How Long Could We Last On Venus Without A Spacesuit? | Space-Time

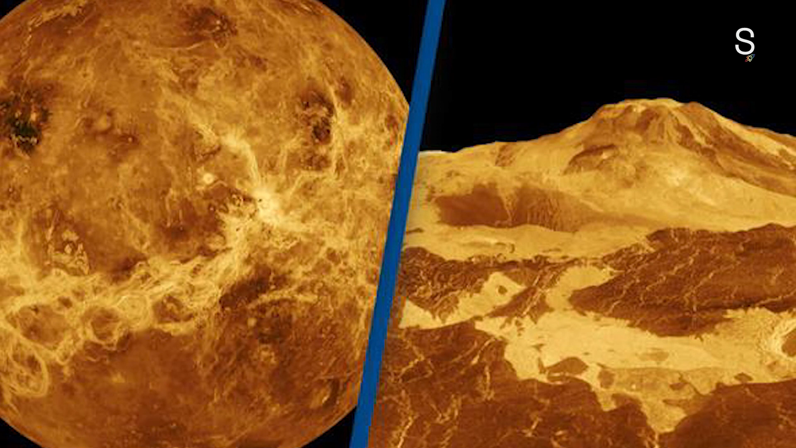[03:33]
This was the first photograph we had of Venus's surface.